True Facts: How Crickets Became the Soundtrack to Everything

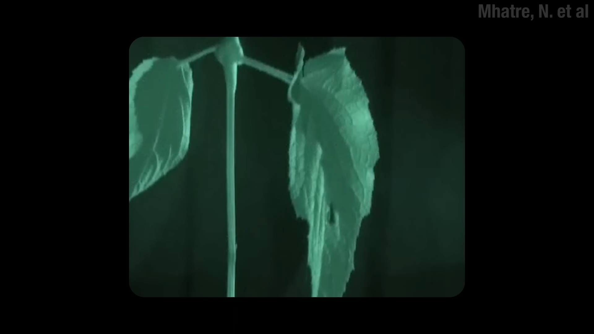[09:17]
So what this little man does to be heard is to chew a hole through a leaf and stick his top half through it.